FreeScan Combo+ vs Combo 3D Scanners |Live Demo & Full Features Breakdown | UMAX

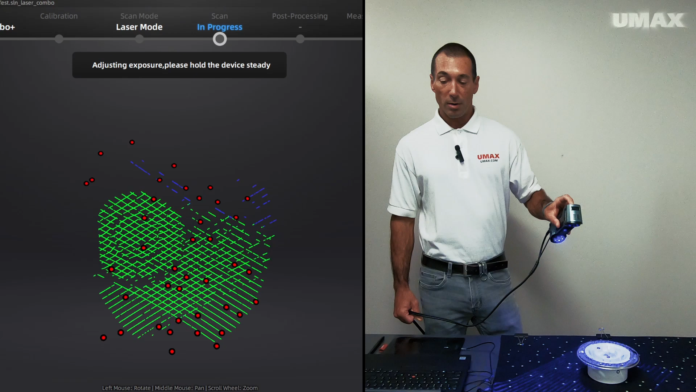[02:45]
I left my brightness about where it was at.
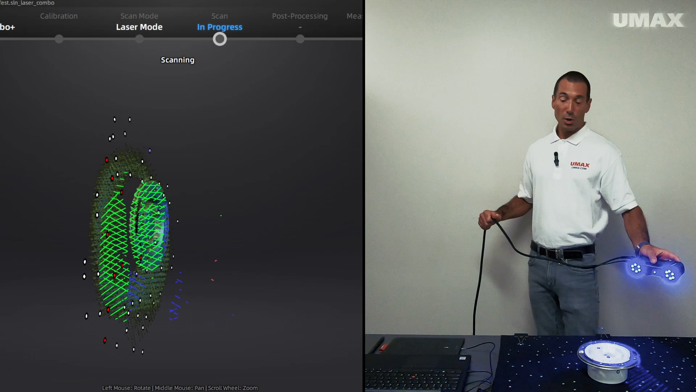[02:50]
And with the FreeScan series, once you hit the Scan button, you're immediately scanning.
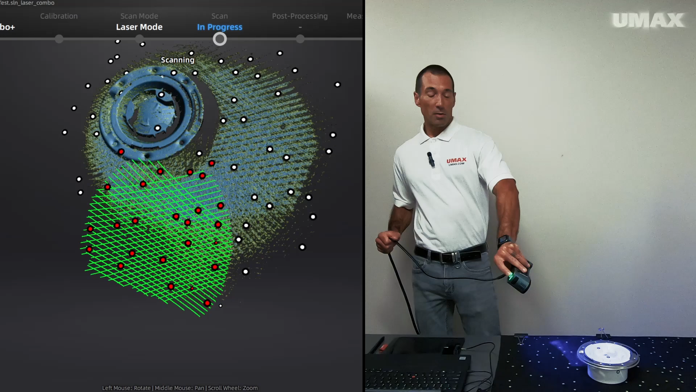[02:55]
So it's not like with some of the other scanners where it does a preview, and then you have to hit the Scan button again in order to start scanning.
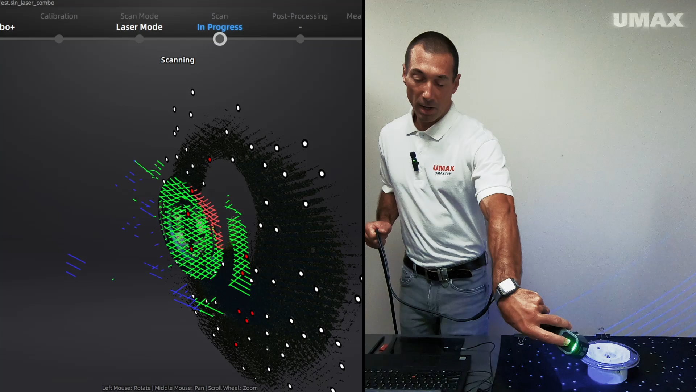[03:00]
Here, you just immediately start scanning. And the moment that it took me to say what I just said, we've basically picked up all the top part of this part here.
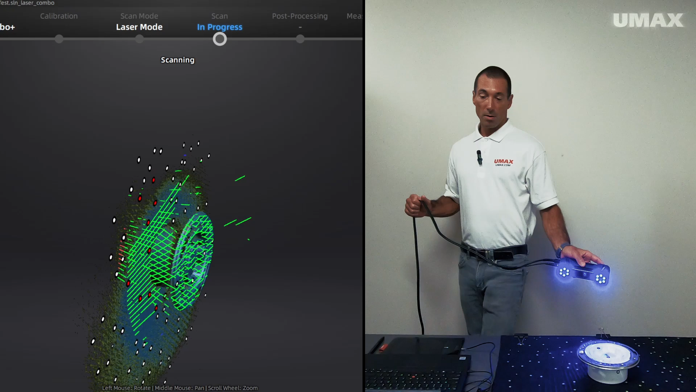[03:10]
Because I'm going to be creating another Projects group, I want to make sure that I have enough of the underside so that I've got stuff that it can align with.
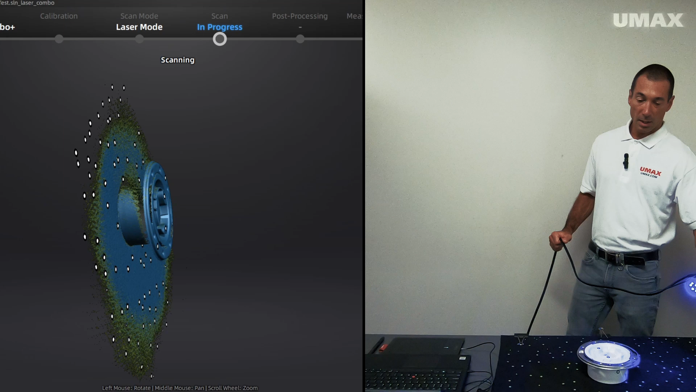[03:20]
Alright, that should be sufficient. Okay, so we can see that we pretty much got everything.
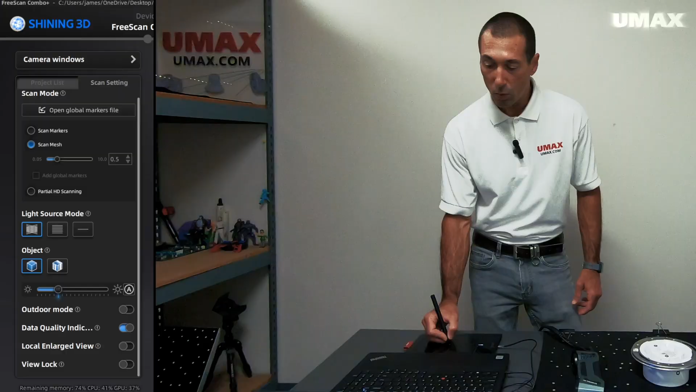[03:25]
What I'll do here is create a cutting plane. I will use markers. That looks good.
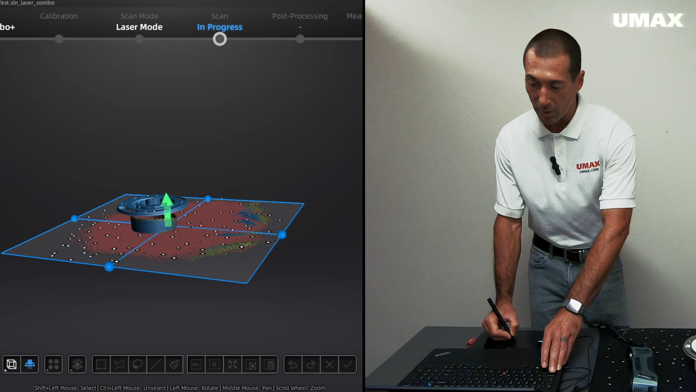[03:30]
I'll raise that up just a tad, something like that. I'll go apply and we're done.
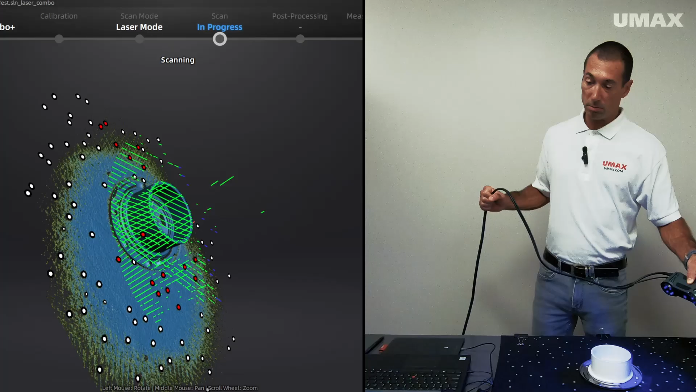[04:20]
Looks like we got it all.
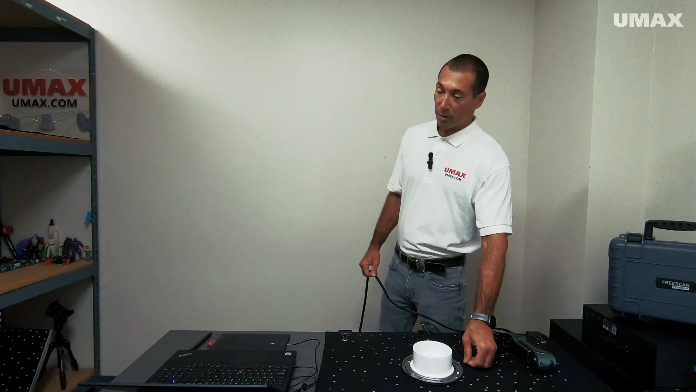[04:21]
For kicks and grins, I'm going to see if I can go ahead and align with just these two Project Groups.
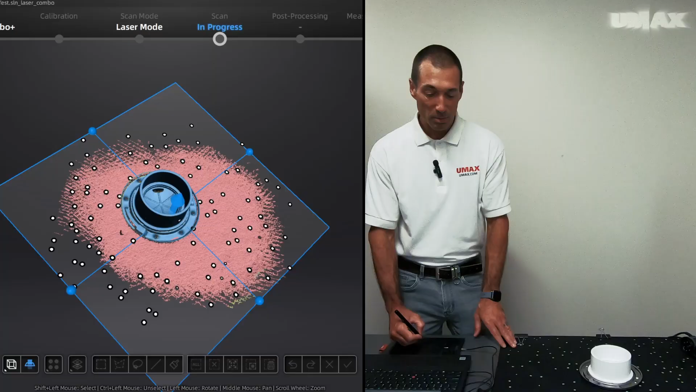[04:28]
It's probably good. Create that plane. Yeah, apply. Let's hop over to alignment and let's see if these two scans are enough to create a complete object.
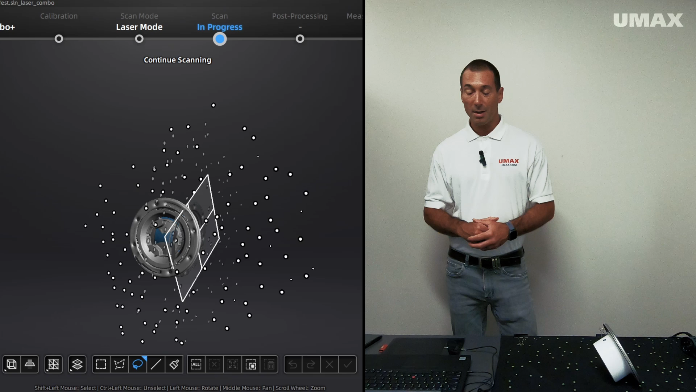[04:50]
I'm going to switch over to scan mesh. I'll do auto exposure again.
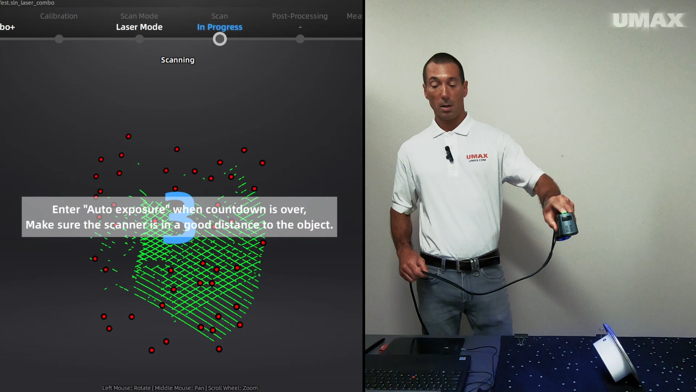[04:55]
Okay, let auto exposure do its thing.
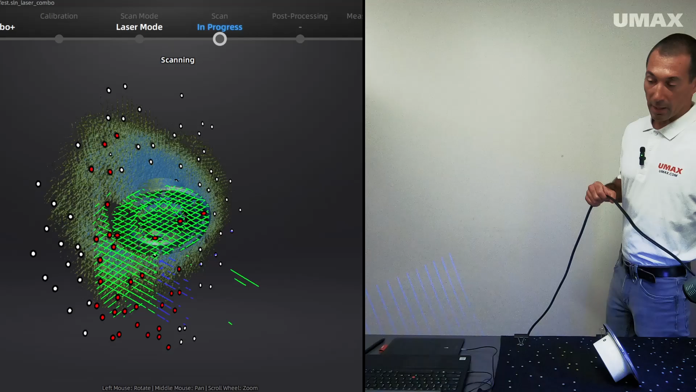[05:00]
I think that's it. I think that's all we need.